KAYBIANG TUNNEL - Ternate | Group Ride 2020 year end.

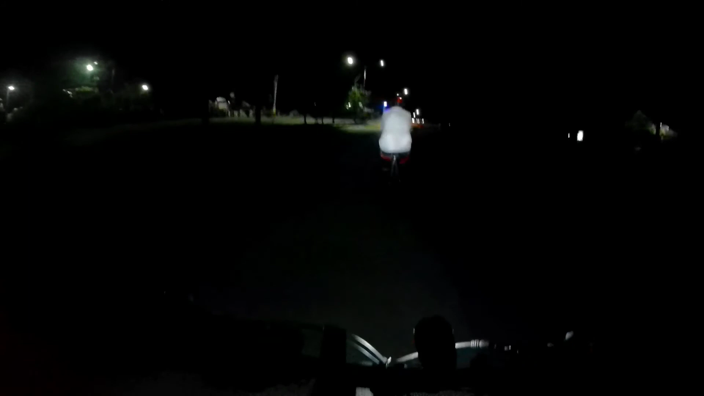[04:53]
Kasi yung mga ilaw ng poste, mahina lang eh.
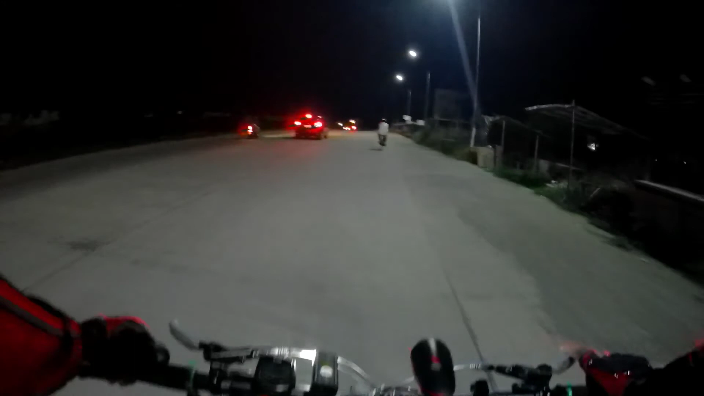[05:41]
May mga parte talaga na daan doon na madilim. Walang ilaw yung mga poste. Tapos yung daanan, lubak-lubak pa. Delikado. Magbato. Delikado sa nagbabike. Napag ganun kadilim, nandaan ka lang. Yan, tulad nito. Madulas yung graba.